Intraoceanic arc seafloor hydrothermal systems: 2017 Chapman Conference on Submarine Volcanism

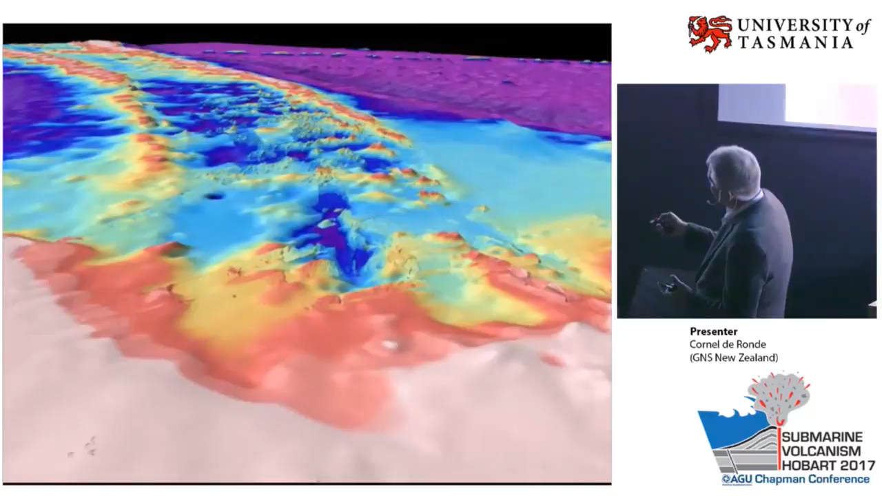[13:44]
So this is the EM300 or 302. This is satellite altimetry. You can see the difference. So you can start now talking about, hey, we've got these volcanoes, they're cones.
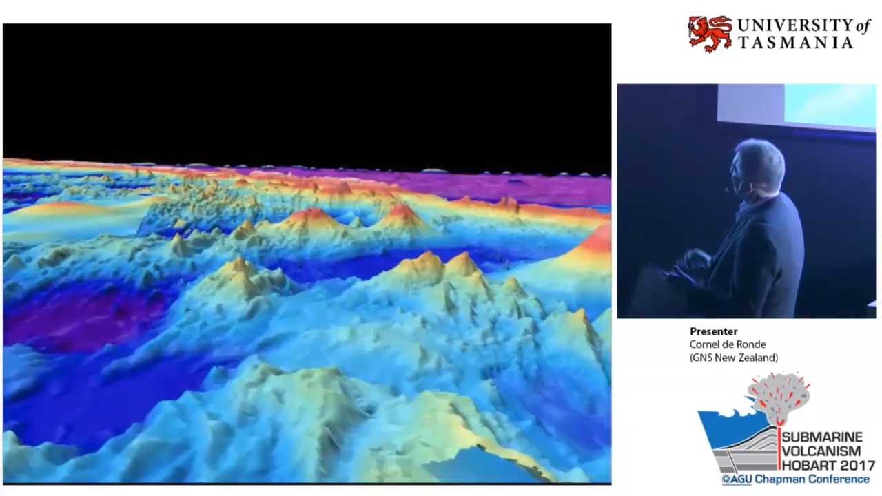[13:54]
Some of them have got these other subsidiary cones on them. Others have many of these things. And here in the background, this is Brothers. And we'll talk about Brothers Volcano Loader.
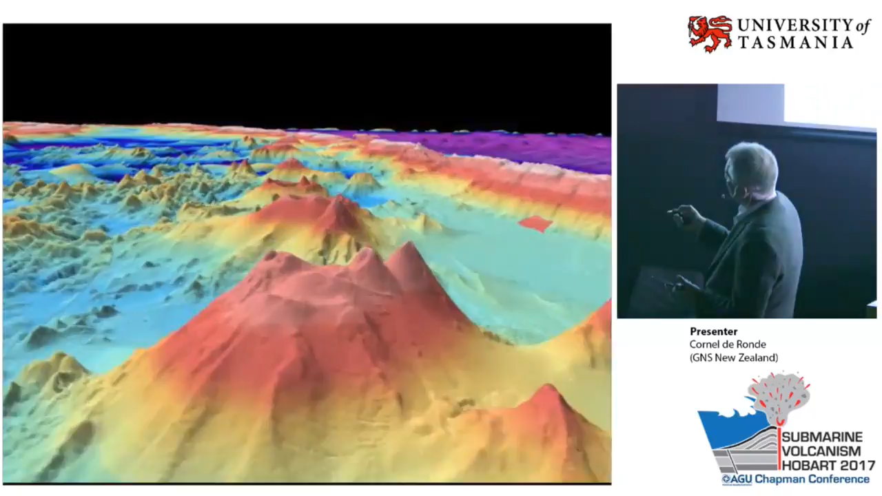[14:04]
Big caldera with a big cone sticking out of the top. So this has been done up the arc all the way to the top of the Tongan arc. And it's pretty quick, I know, but we're flying very fast.
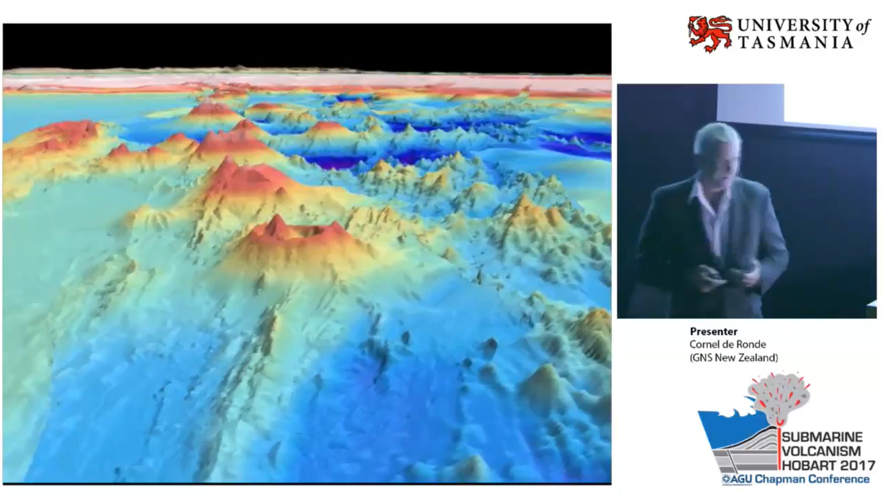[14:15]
And equally this has been done up the Mariana arc.
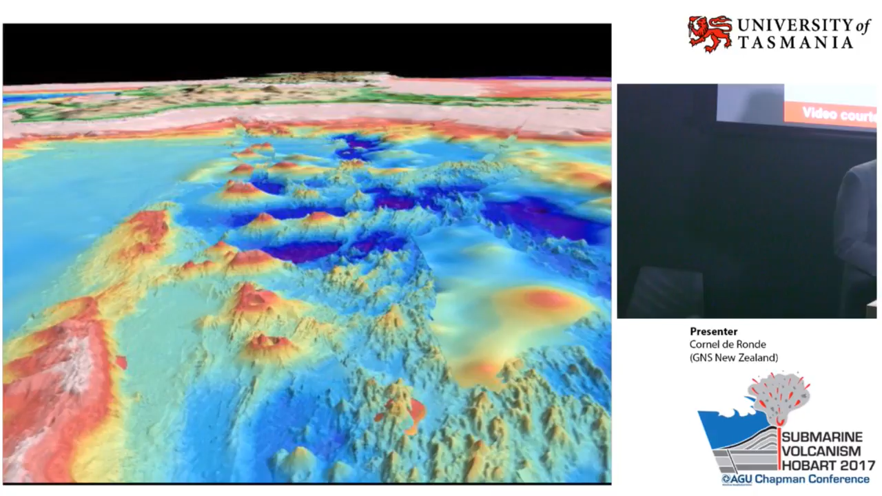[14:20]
Now there's also been a lot of talk about technology. So this is not a bit of technology that we commonly use in the deep sea.